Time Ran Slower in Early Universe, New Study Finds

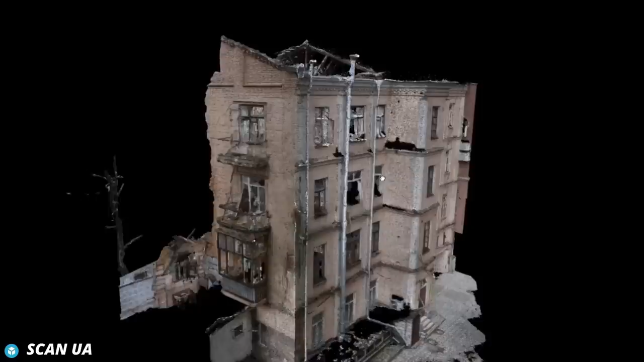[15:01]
They used a combination of laser scans that allows them to measure distances in three dimensions and high-resolution photographs.
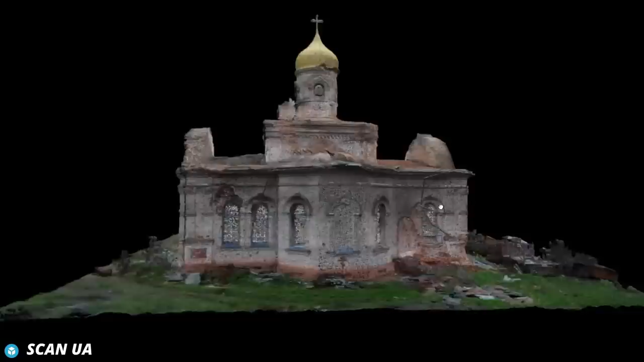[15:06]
The laser data can be used to assign depth to an otherwise flat photograph,
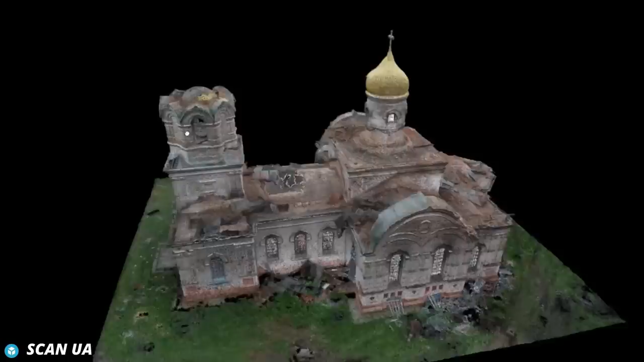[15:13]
allowing them to reconstruct an accurate 3D model.